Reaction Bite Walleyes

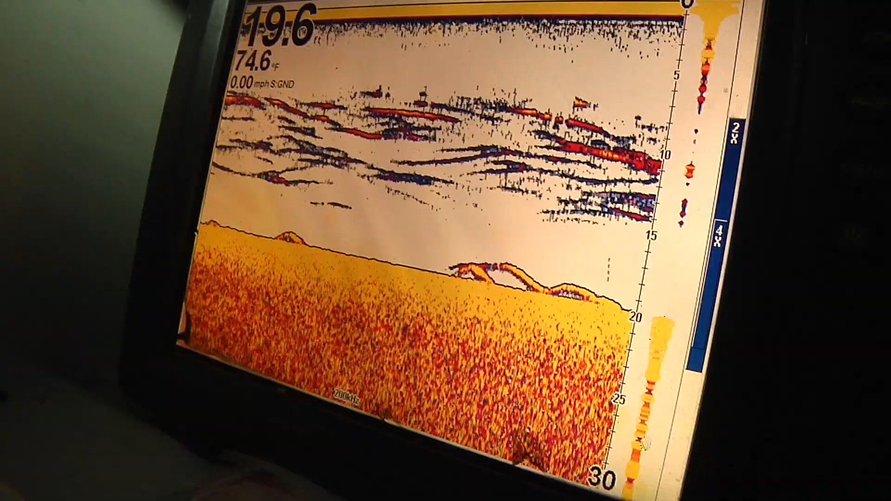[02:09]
On screen: water 74.6°F, speed 0.00 mph
That's exactly what you're looking for right there.
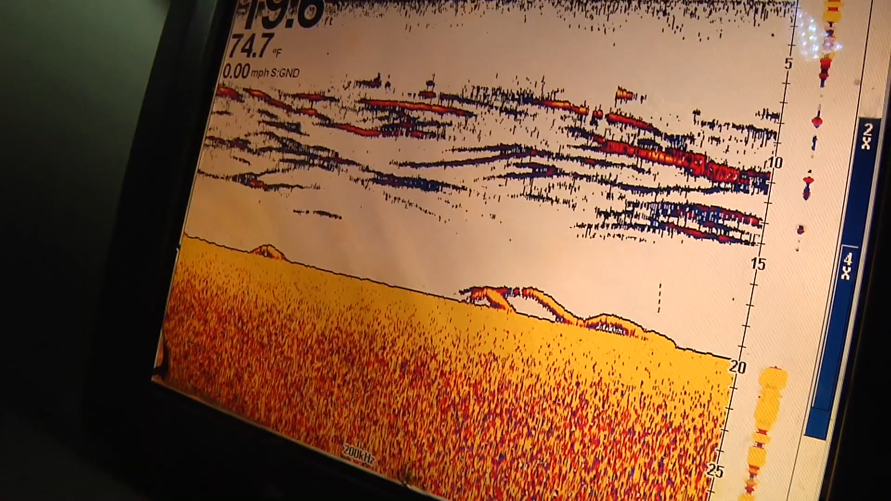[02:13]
On screen: water 74.7°F, speed 0.00 mph
Those are active feeding fish on perch and live forage.